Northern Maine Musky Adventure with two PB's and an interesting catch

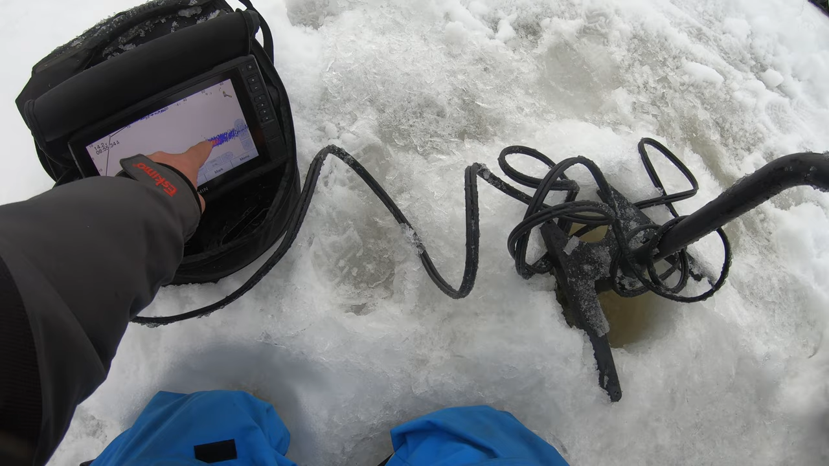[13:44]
There's definitely some structure there, 40 feet back. It gets wicked shallow that way. Wow, it sure does. Well, this is that friggin', it comes up again and then goes back down to the channel. Yeah, like on that other side. Can you pace off 40 feet, like towards the wheeler?
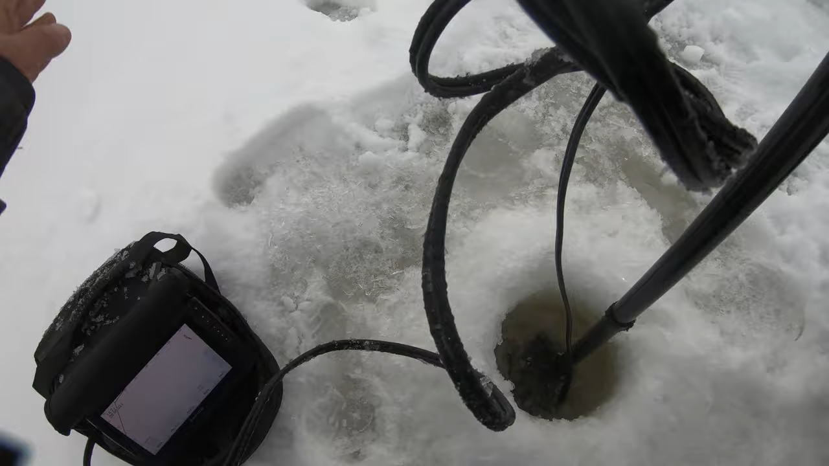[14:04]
Yep. Towards the wheeler? Right at the wheeler, yeah.
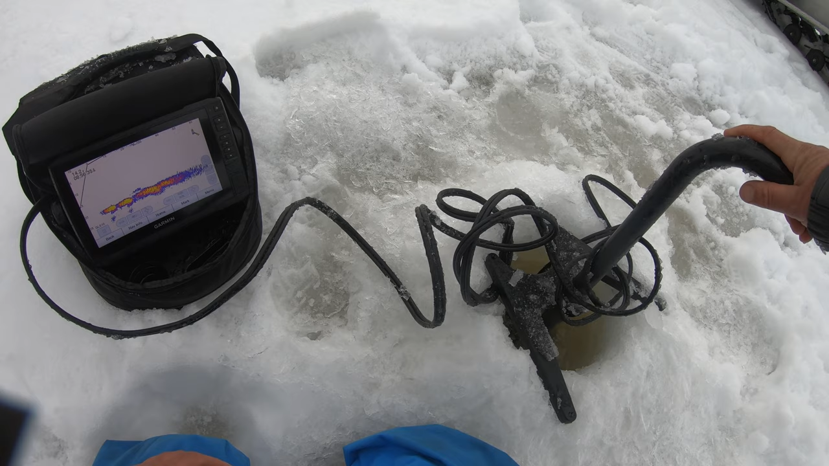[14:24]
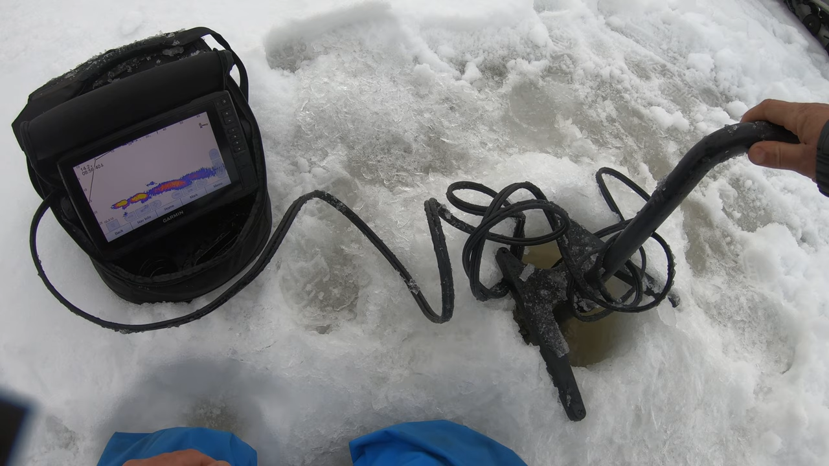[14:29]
All right, you went 50. You went 50. Come back 10 in right in line. Yep, that's good. Yep, you're at 39 there.
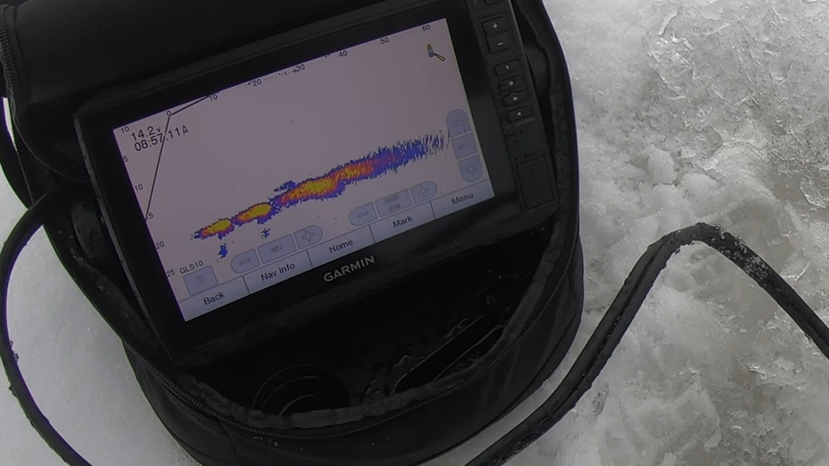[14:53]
There is one rock or tree on the bottom here that's a little unsettling. It's 20 feet from me.
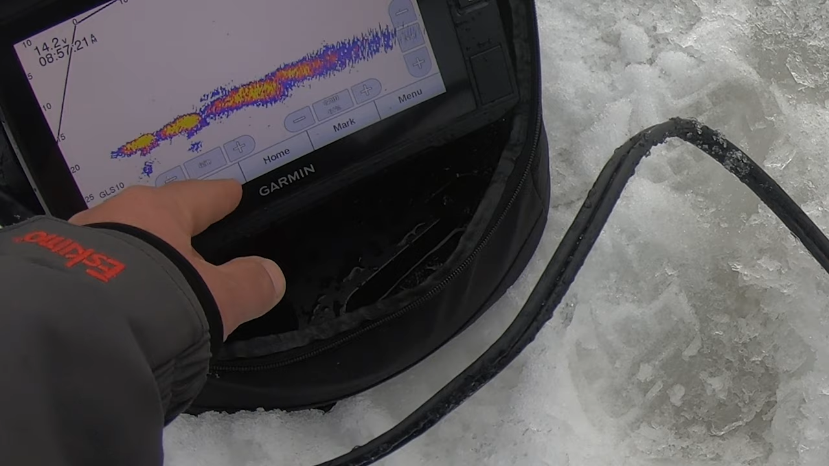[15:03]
There's like a rock or something.
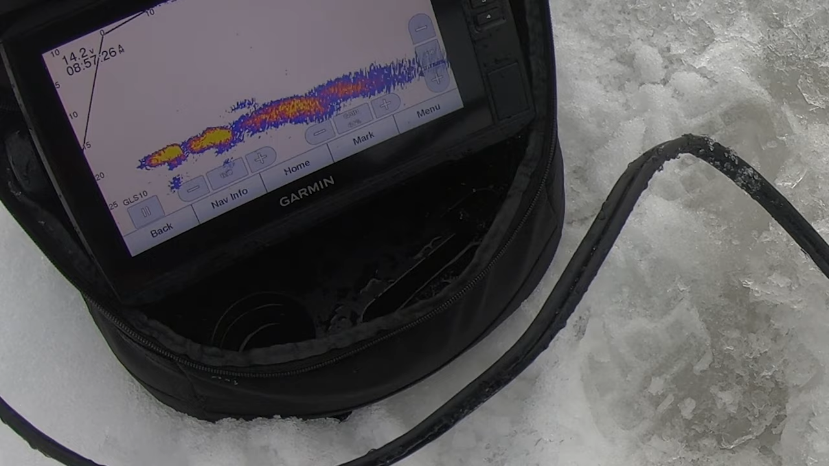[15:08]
I mean, you'd see him swimming. All right, so this gets us over some structure there. I'll bring this over there and try it.
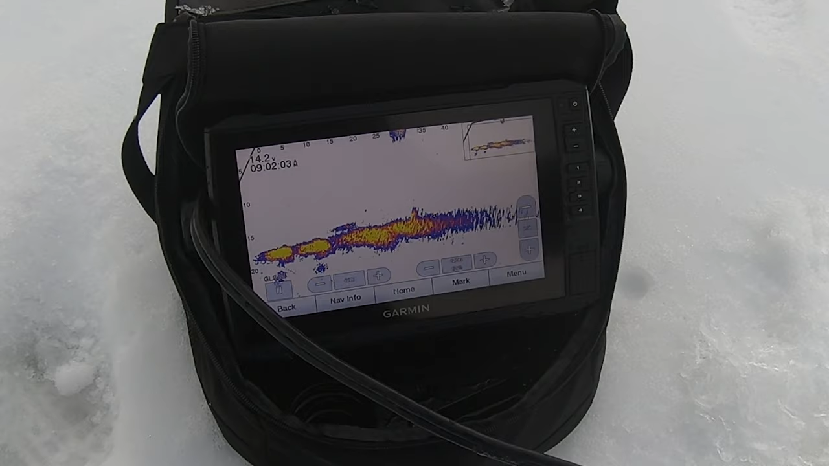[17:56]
Yeah. Yeah, you got it pretty much. It's, if anything, it'd be a foot further, but I'll bring this over.
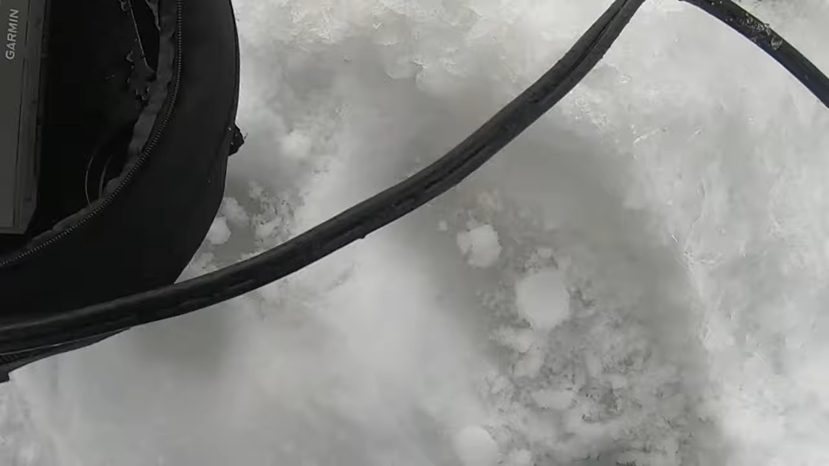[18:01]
You're within a foot. We'll go to down view here.
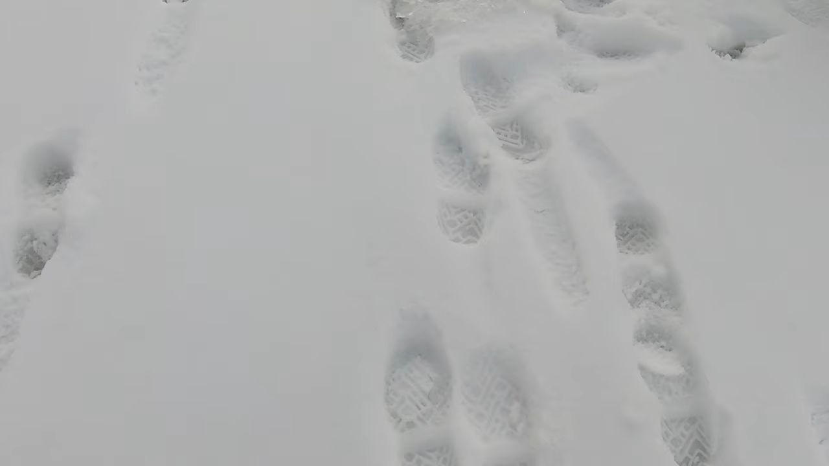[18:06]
Let me look at it first. Let me just see if I can.
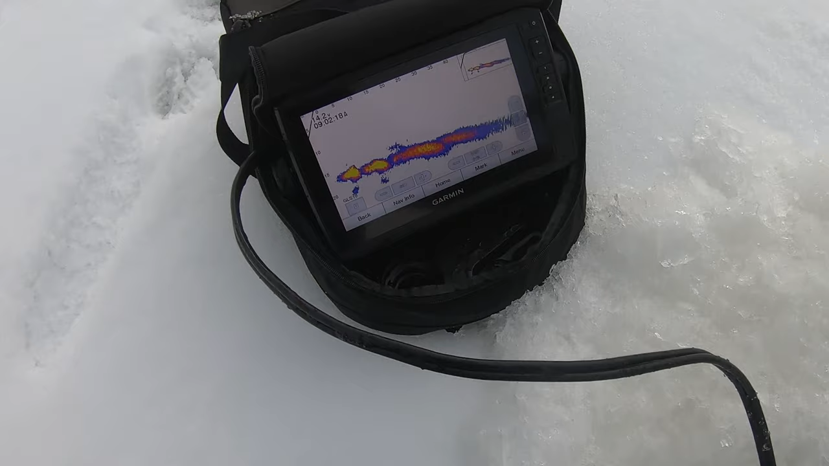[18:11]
Yeah, there's a big yellow spot right there.
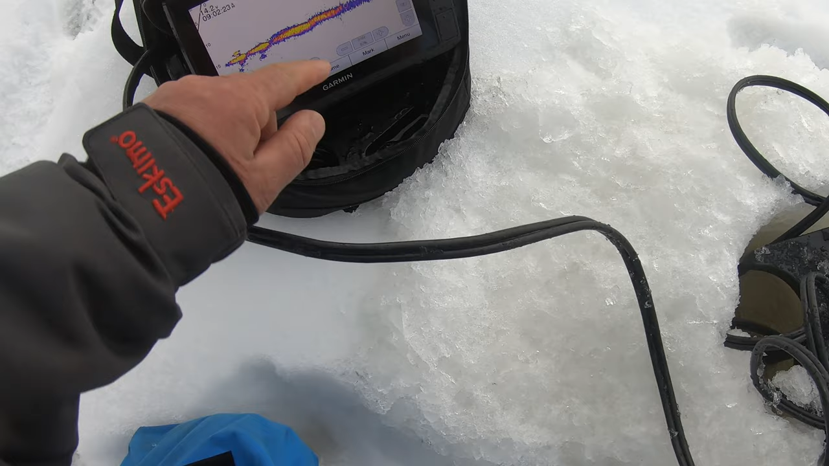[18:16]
So that's, yeah, that's what I think it might be hung on. This is, ooh, big. That's big. Oh, that's probably him. That's the line, probably. Move your line back and forth. Oh, well, if that's the line, then it's hung up. It's hung up here. Yeah, on the very bottom. Yeah. Going straight down. Yeah, pretty much. Let me switch to down.
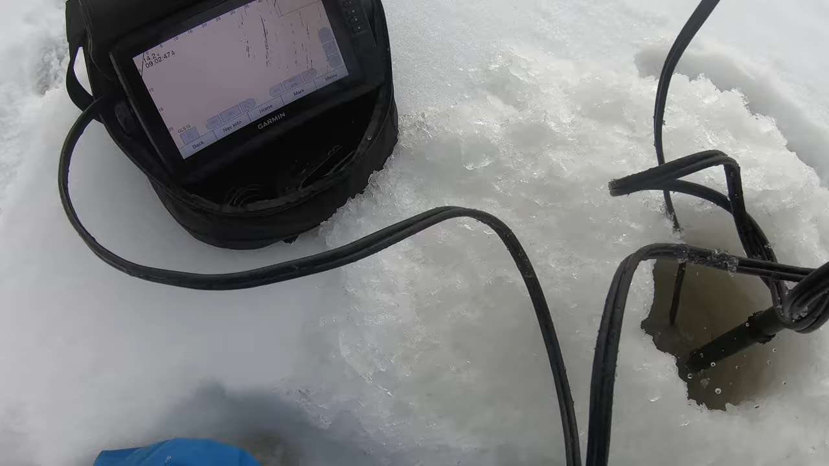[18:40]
There's your fish. Well.
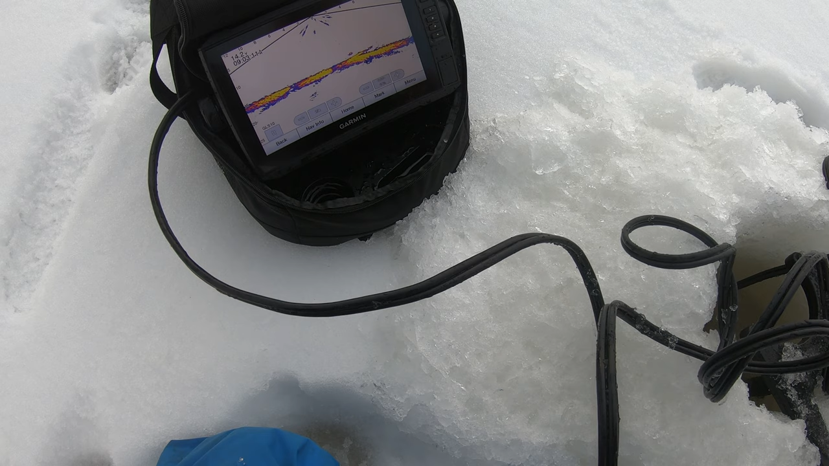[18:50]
It's definitely in the shape of a fish. I know. And it could be hung on this thing. You move it around? I'm trying. I don't want to pull too much. Yeah, just bounce it a little bit. Do you think we can hook it with an airplane jig, the line? That's what I was thinking. It's possible. Swedish pimple or something with a treble.
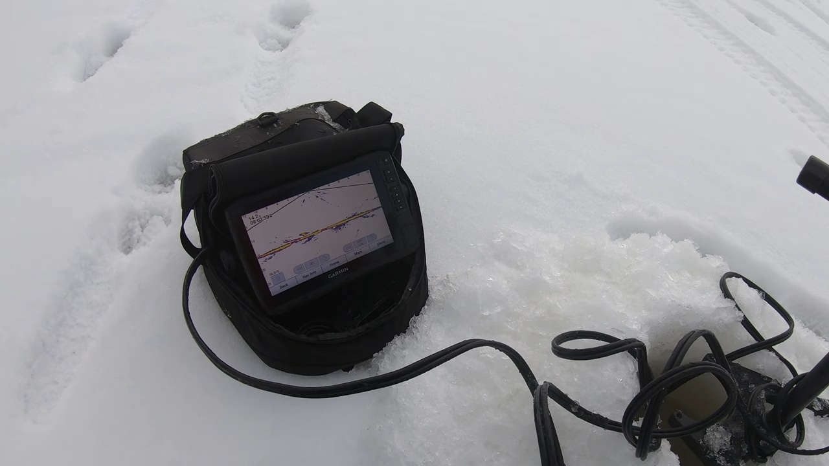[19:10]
That airplane jig should be in my thing. You could put a sounder on that line and send it.
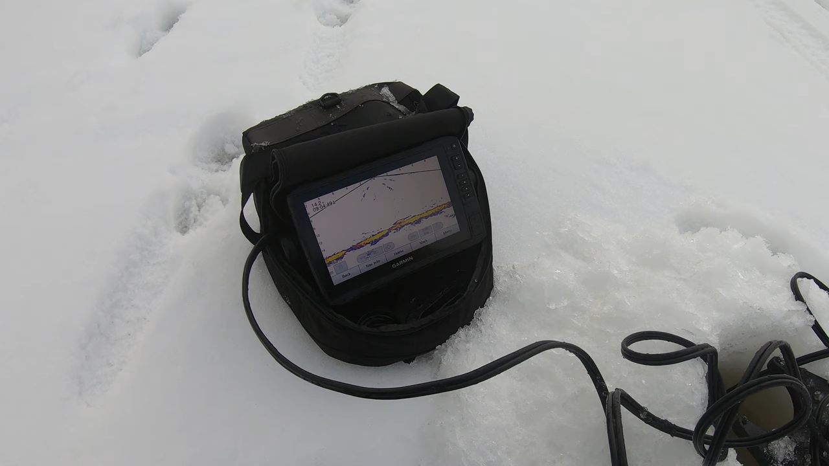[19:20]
And that might pop it off. Yeah, you know what? That's a good idea. That's a really good idea. Rip line. A sounder? Yeah.
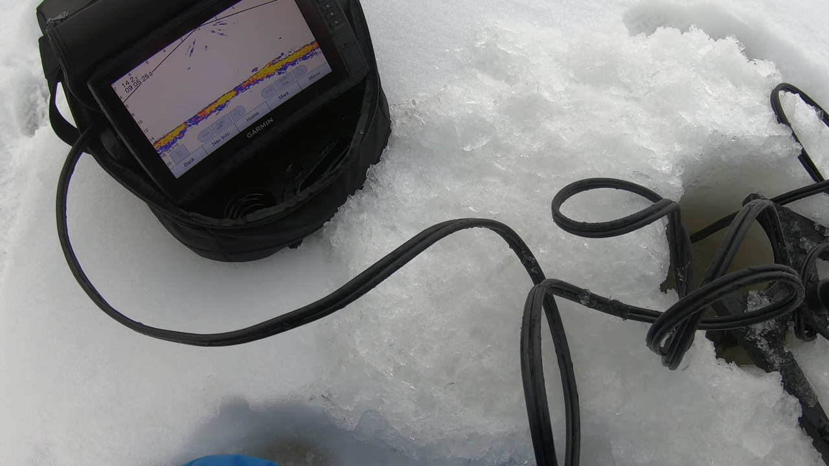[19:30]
And he's hung in that piece. Yeah, there's a log laying here, and this is either the fish or that is.
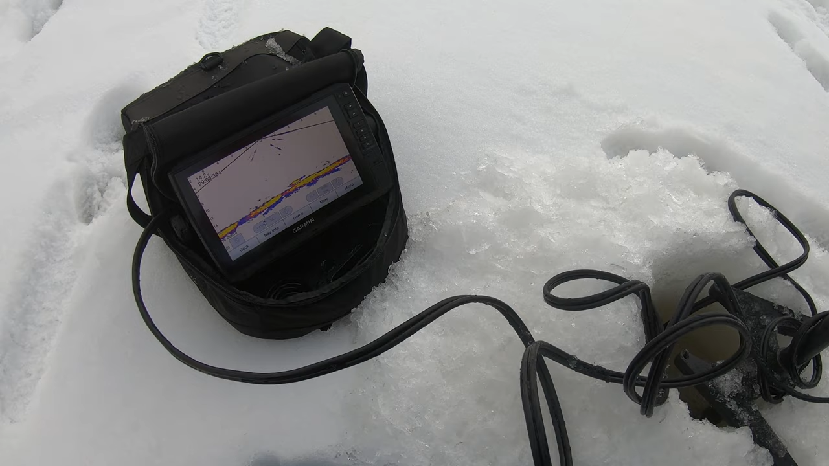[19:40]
Mikey's got his, does he have any wire ties here? I got that airplane jig. You want me to drop her down? I mean, if we can get your line past it, then you could fight the fish up this hole.